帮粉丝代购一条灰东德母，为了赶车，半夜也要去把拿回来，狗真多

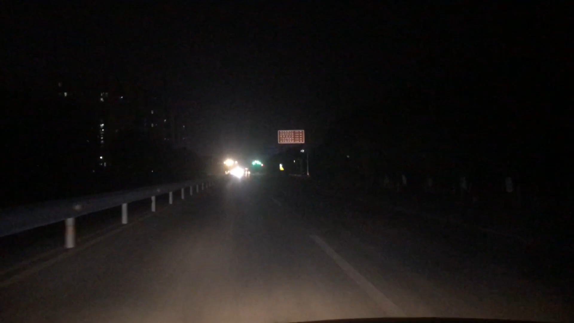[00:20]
天色比较晚了啊因为是晚上的十点路上的车还是不是太多那么我们需要跑三四多公里咱们来到这个地方咱们联系了这个小哥啊前面
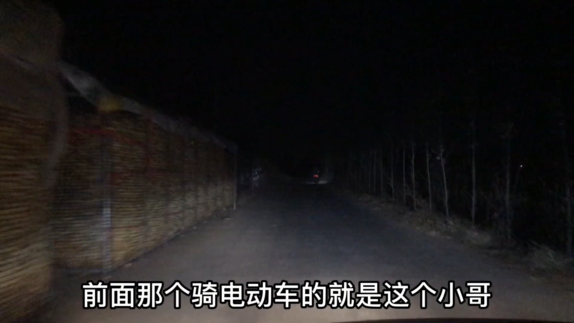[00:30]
那个骑电动车的就是这个小哥咱们马上跟着他咱们带到狗场这边的话都是玉米啊两边说的都是玉米因为狗场比较远,